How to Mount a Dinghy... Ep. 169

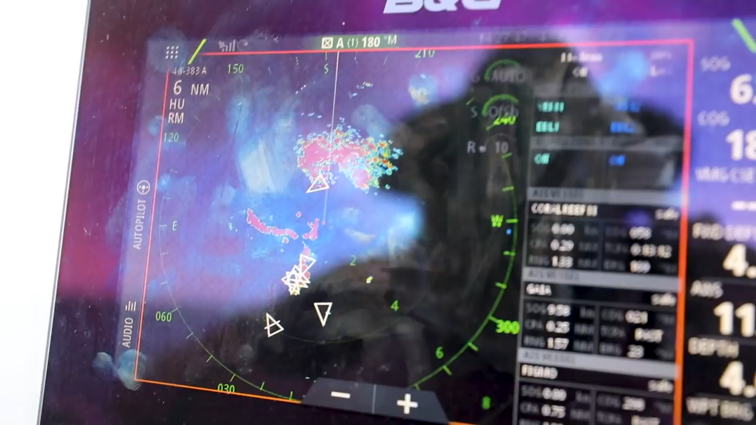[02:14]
So I just had a look on the radar and you can see here, it's not huge but we're headed directly into the middle of it.
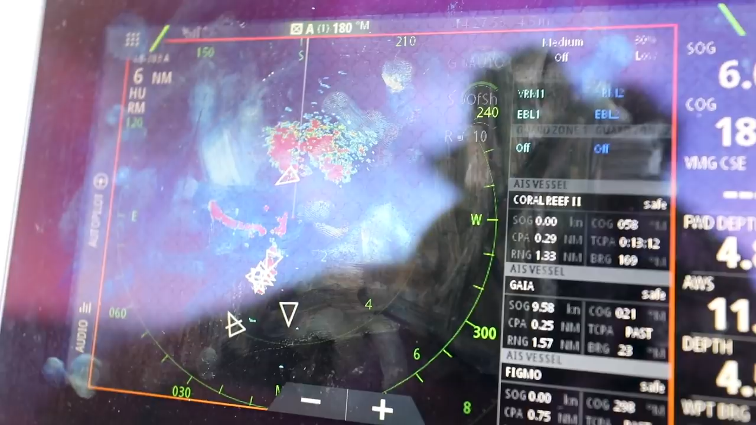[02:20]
So I'll just, instead of anchoring where I was going to, I'll scoot around the corner a little bit. Sometimes here in Florida though, they just grow.
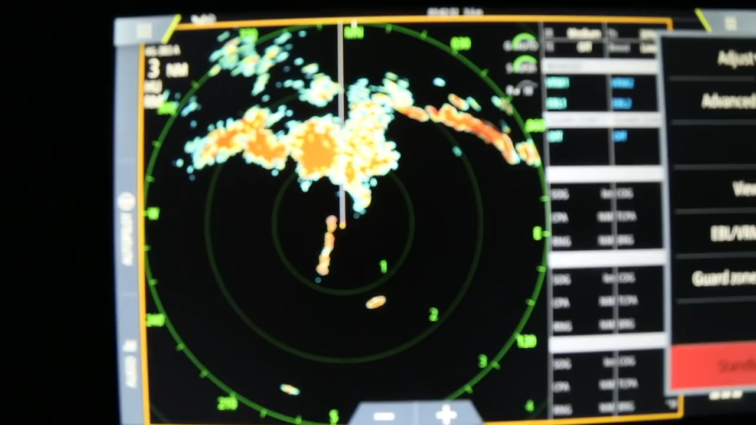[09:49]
That was miles away that one. Poor Riles was up all night last night guarding the Vagabond.